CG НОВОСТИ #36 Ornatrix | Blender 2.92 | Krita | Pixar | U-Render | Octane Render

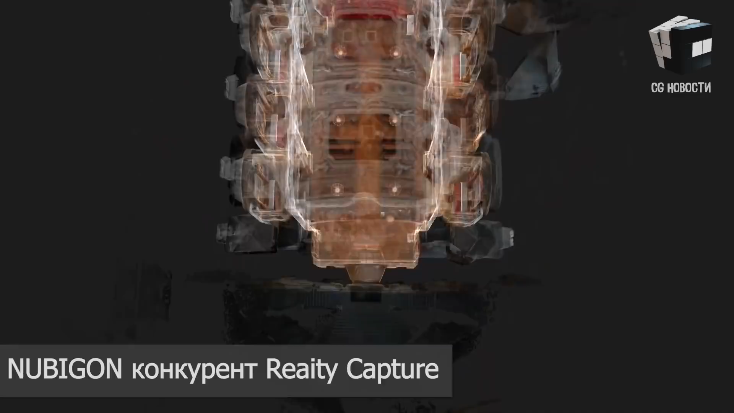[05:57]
Nubigone использует данные фотограмметрии или LiDAR в реальном времени для предварительного проектирования и моделирования.
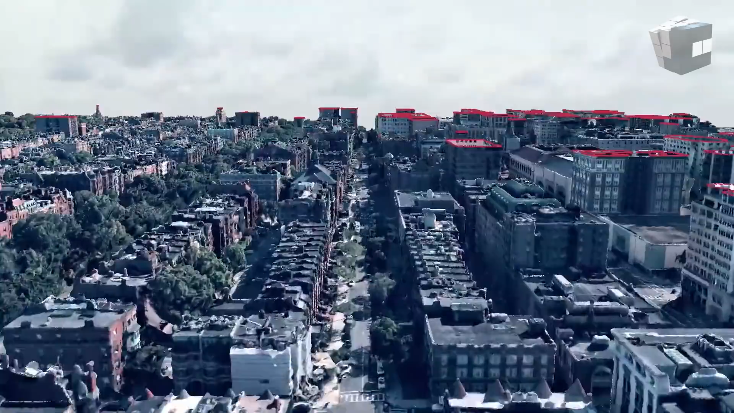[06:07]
Довольно перспективный конкурент другой уже известной программы RealityCapture.
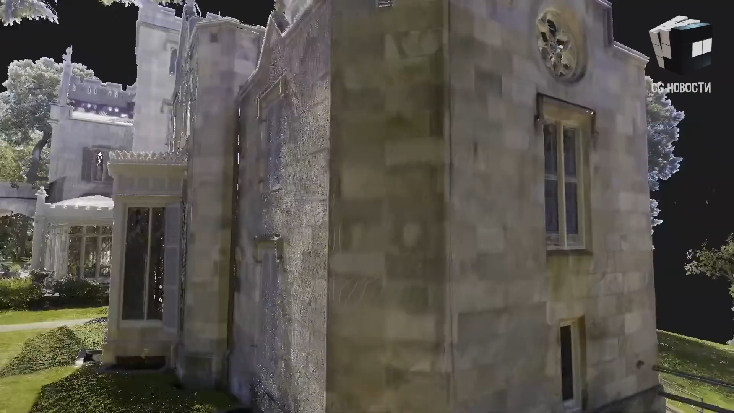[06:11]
В Nubigone можно объединять отсканированную среду с любыми моделями и ландшафтом, а также вносить дополнительные источники света. И с помощью поддержки контроллеров геймпад можно обеспечить геймификацию своей среды.
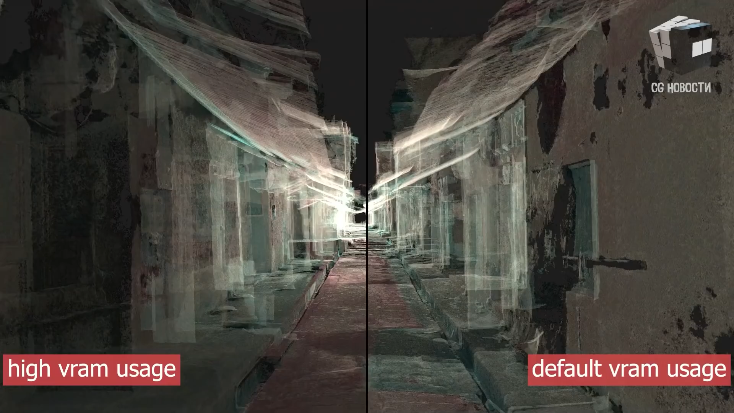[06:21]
Помимо этого, программа позволяет на основе скана быстро создать чертеж для предварительного проектирования или моделирования.